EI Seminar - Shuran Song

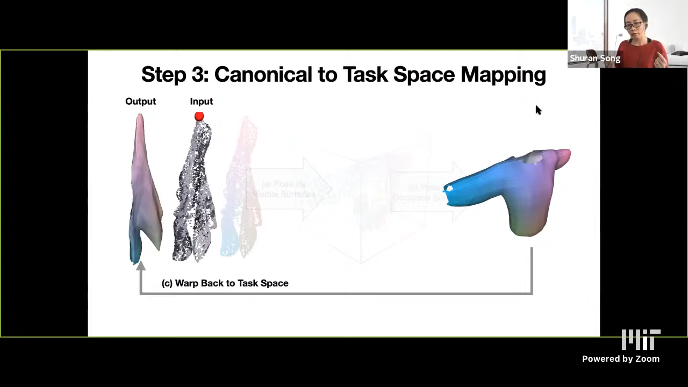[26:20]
So eventually, the output representation actually describes the full configuration of the government in the task space, including both observed and unobserved surface. Okay, so for this step, actually, we have two possible approach.
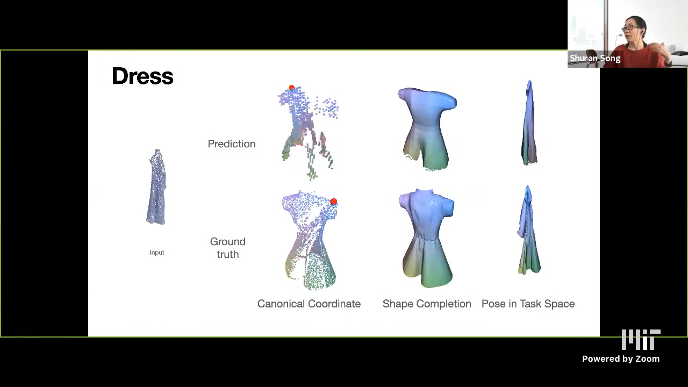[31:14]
So on the top row is the prediction, bottom row is ground truth. And we also show the results from different stage. So the shape completion result and also the final results that's in the task space.
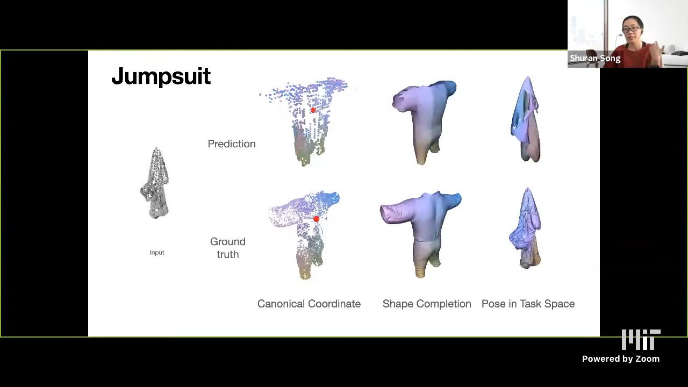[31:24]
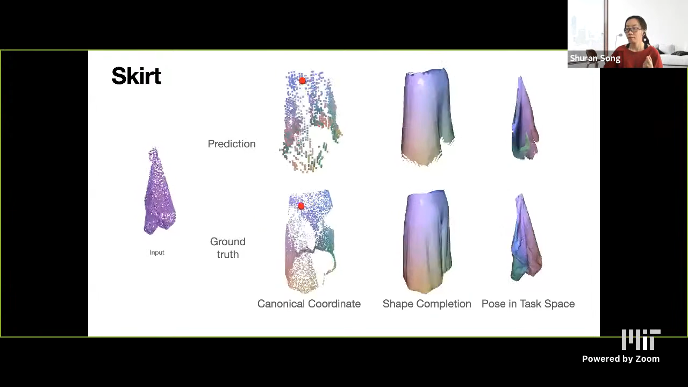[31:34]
Yeah. So this is actually a typical, showing a typical failure case,